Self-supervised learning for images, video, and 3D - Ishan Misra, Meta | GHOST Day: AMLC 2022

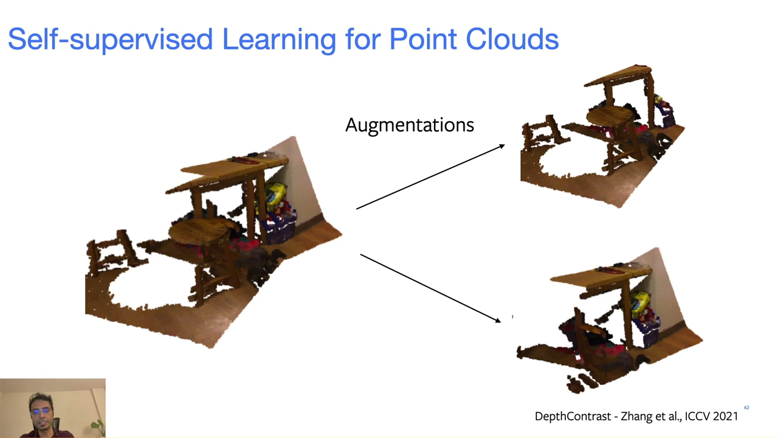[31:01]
the 3D data, and you can once again apply contrastive learning so that the features coming from these two augmentations are similar. And train an encoder or a model using this kind of technique. Once we take these features and we fine-tune them on a downstream task, we find that these models can actually learn in a very label efficient manner. So we get the same object detection performance with half the number of labels on this